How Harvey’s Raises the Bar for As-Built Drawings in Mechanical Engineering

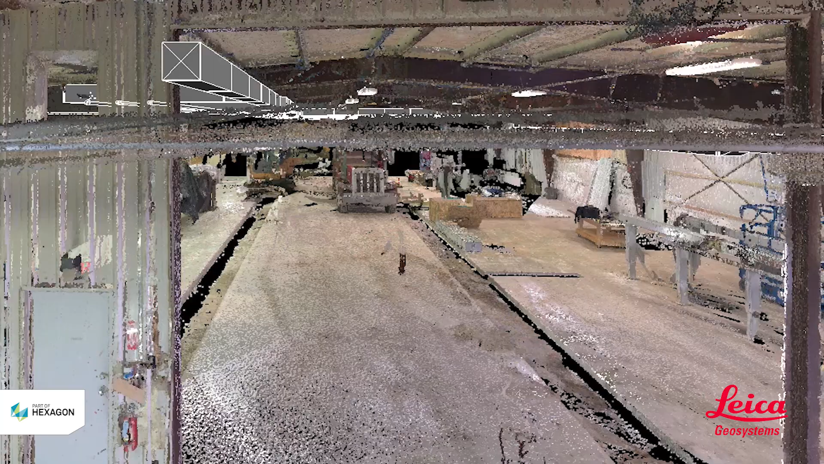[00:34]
Clients appreciate the most about working with Harvey's the deliverable that we offer.
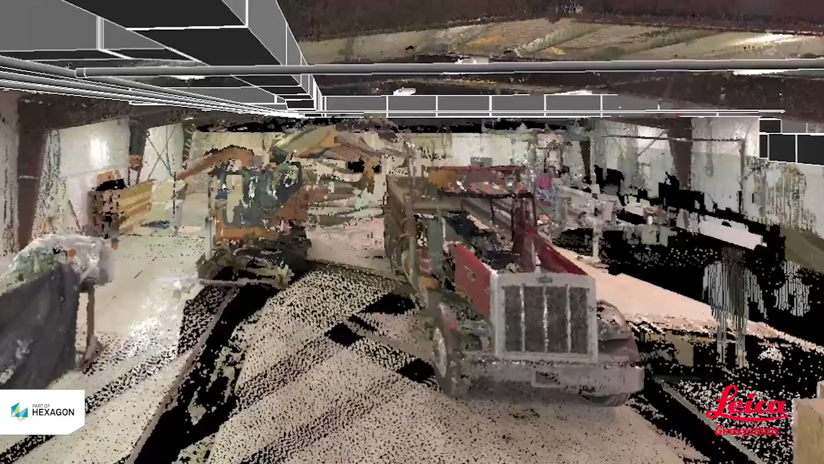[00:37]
Since implementing our Leica BLK360 scanners,
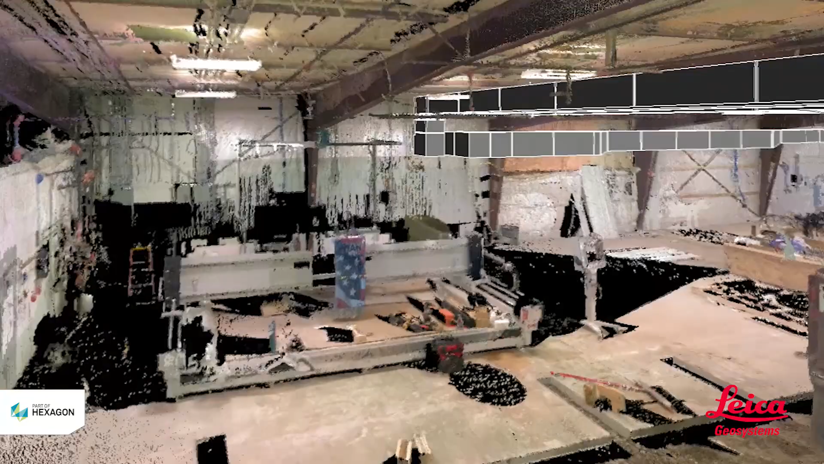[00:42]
we've been able to provide them with as-built digital reconstruction point clouds of their homes.
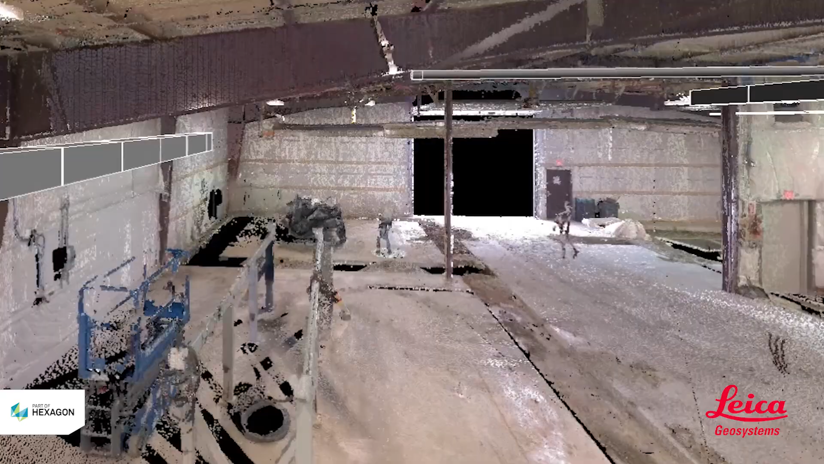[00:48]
And so that works in numerous methods.